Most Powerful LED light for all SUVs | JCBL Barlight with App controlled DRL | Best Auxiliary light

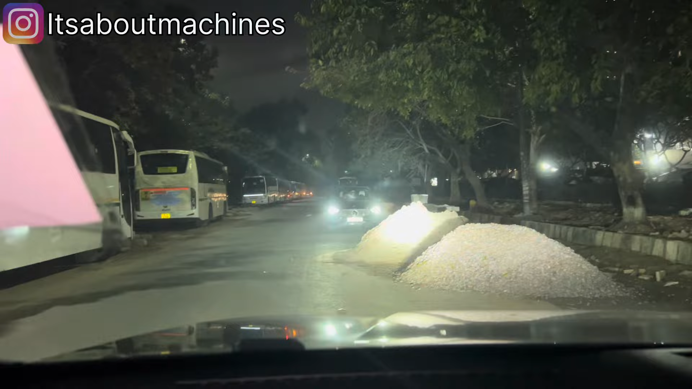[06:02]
और फिट से इस बात पर एंफसाइस करूंगा कि सामने आने वाई लोगों पर मत मारना थोड़ा सा बंद कर लेते हैं तो यह चीज बिल्कुल अच्छी
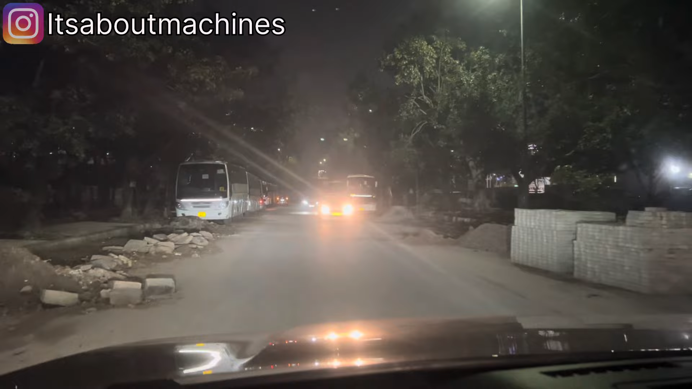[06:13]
नहीं है और हम लोग बिल्कुल भी रिकमेंड नहीं करते हैं इसको सिटी में यूज करना तो हम देख के ही करेंगे अब दौन कर लेते हैं और इसमें खास यह दिए कि अगर आप थोड़ा सा लेफ्ट को मोड़ दो और बिल्कुल सीधे
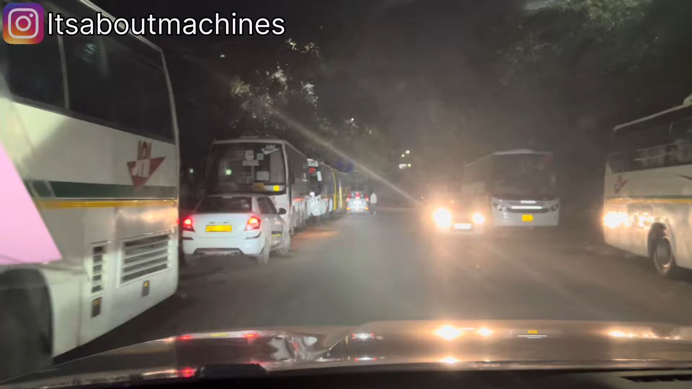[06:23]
ना हो इसके तो आपकी आँख में यह लाइट इतनी पढ
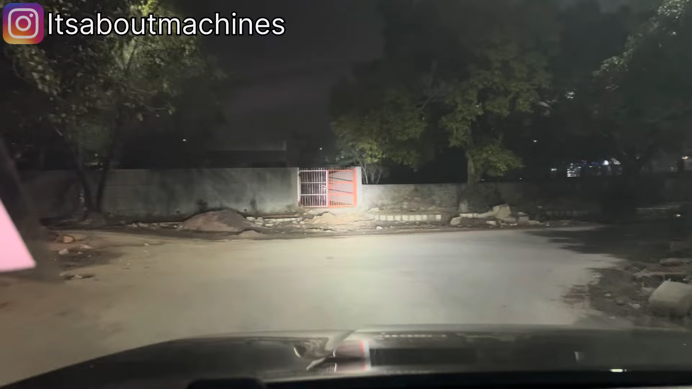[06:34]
आप लिए कि कहां आती है अब यहां भी खाली पैच है तो हम देख सकते हो तो अभी आप सामने बस देख सकते हो तो अभी यहां पर एक खुंसां सा ग्राउंड है उसके अंदर हम एक पूरा 360 मारते हैं और आपको इसकी एक्चुल स्टेंद्थ जो है वो पता चलेगी कि क्
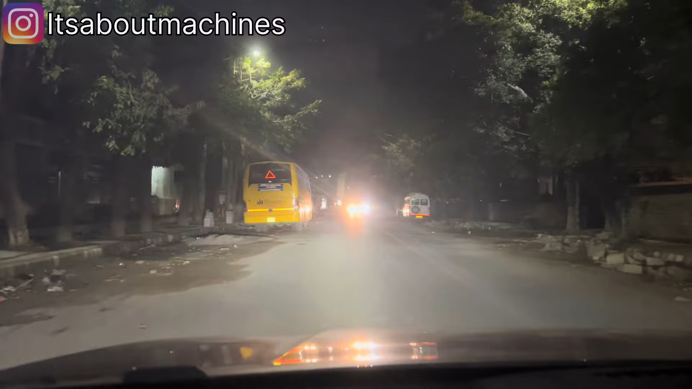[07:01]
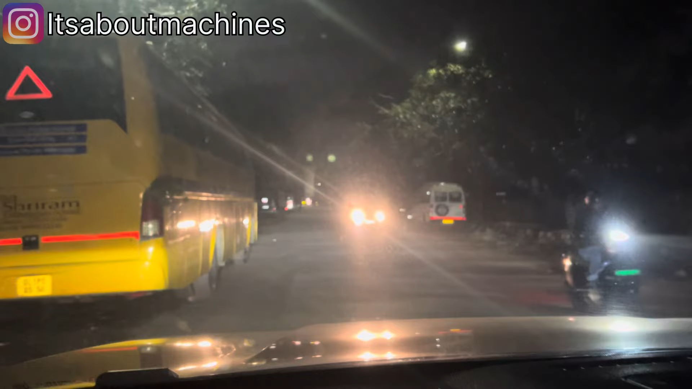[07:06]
तो आपको दिखाते
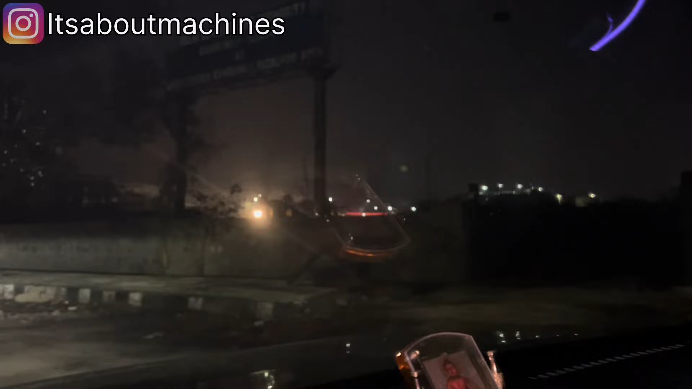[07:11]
हैं इसका थो पहले तो यहीं सी आप देख सकते हो यह पूरा सामने ग्राउंड
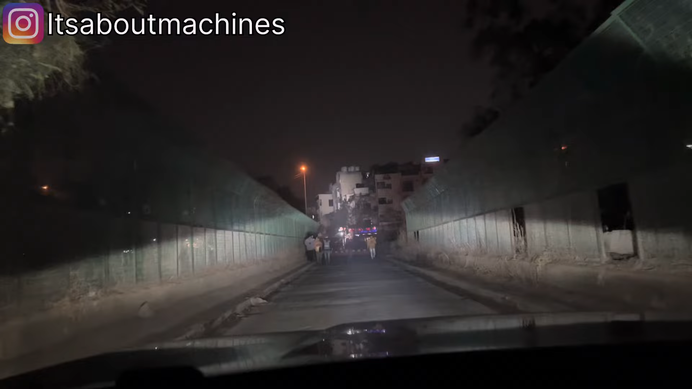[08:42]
लिंग दूर है अच्छा कासा आप देख सकते हो कि इसका थ्रो जो है बहुत तकड़ा है और साइड में भी
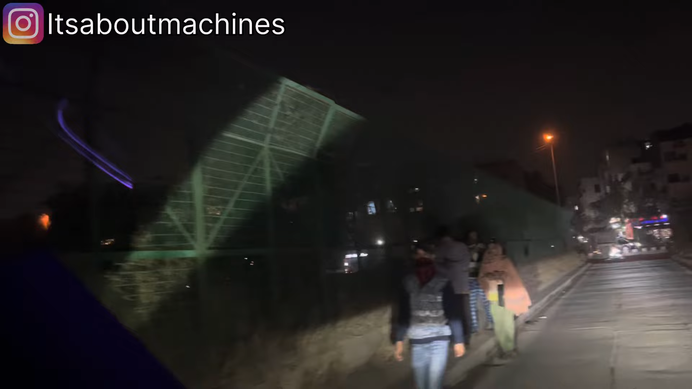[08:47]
देख सकते हो आपकी ऐसी दो लाइट आपके साथ साथ चलती है तो ओवर आल जो है काफी एरिया जो है
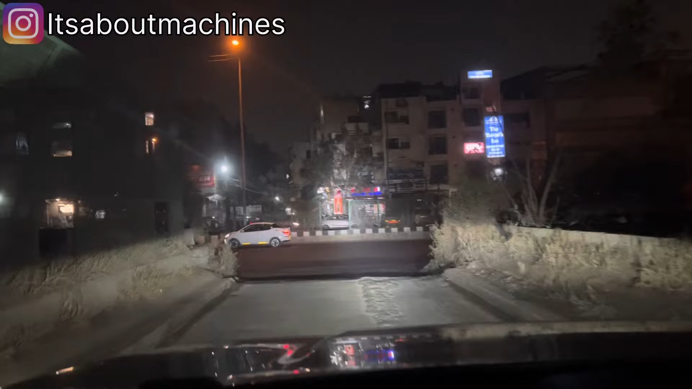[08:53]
यह कवर करता है अगर आप प्रोजेक्टर वगारा से कंपे करते हैं चोटे मोटे से तो नीचे ज्यादा एरिया
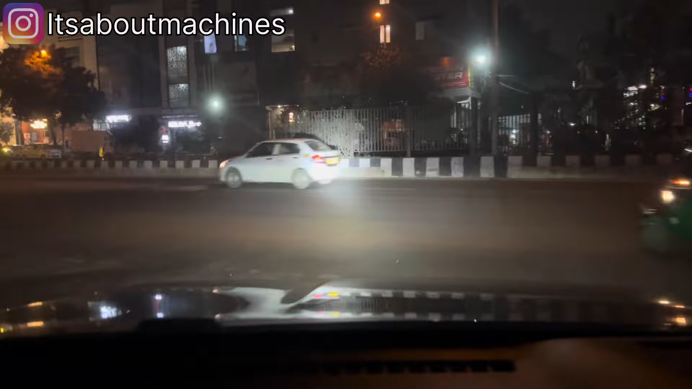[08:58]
कवर करते हैं यह एक बीम की तरह है जो कि आप देख सकते हो सामने तक जाती है बदलब जहां पर आपको बिल्कुल सामने आपको जितनी रौशनी चाहिए वह आपको मिलेगी
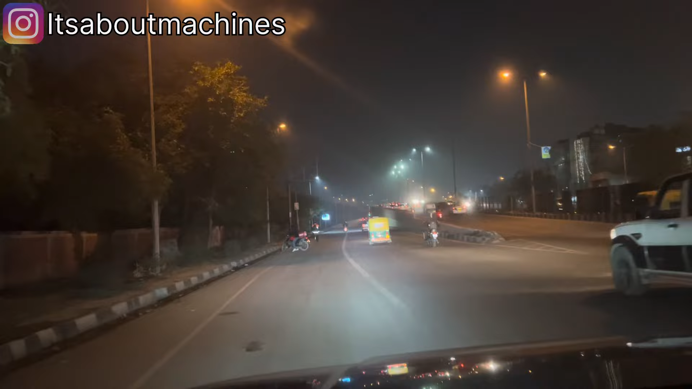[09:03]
तो यह आप चेक कर सकते हो गाइस बदा आता है इससे खेलने में ना जहां मारनी यह लाइट वहां मार
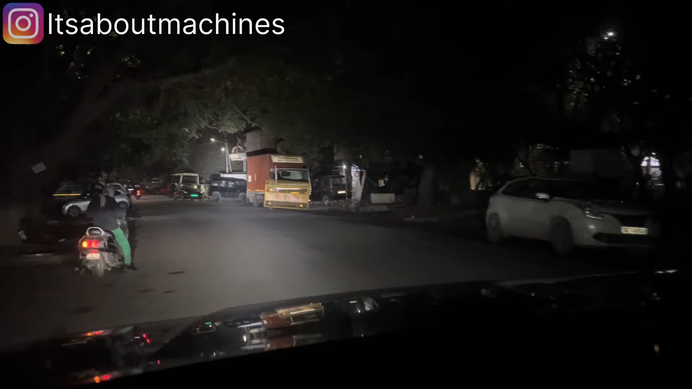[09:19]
सकते हो तो एक तम बस आपको इस्टेरिंग घुमाना एं प्रोजेक्टर जो होता है वो पूरा कवरेज करता है रोड का इसका काम है लेंध देना आपको प्र जो लें�